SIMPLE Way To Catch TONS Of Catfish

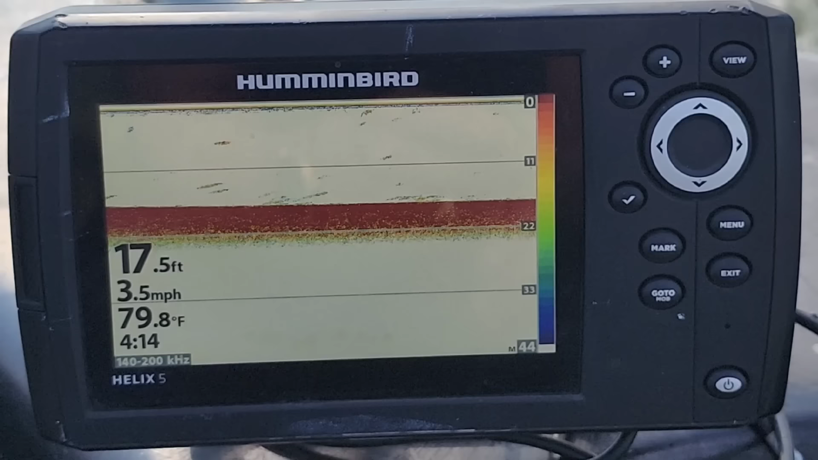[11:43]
On screen: depth 17.5 ft, water 79.8°F, speed 3.5 mph
That might be a log. Yeah, you can see some stuff there, y'all. That's still not a ball of shad. I hope they're not dispersed out, but you see all that is probably crappie and shad. I figured this wind pushed most of them to the south end of the lake. That's what makes it easy out here, y'all, because it's aerated reservoir, and it will congregate the fish
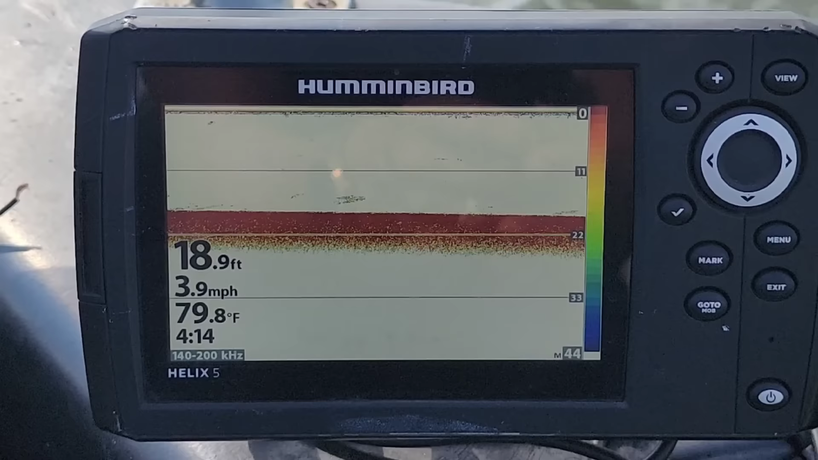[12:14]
On screen: depth 18.9 ft, water 79.8°F, speed 3.9 mph
on those aerators, and we ain't rolled past nothing big yet.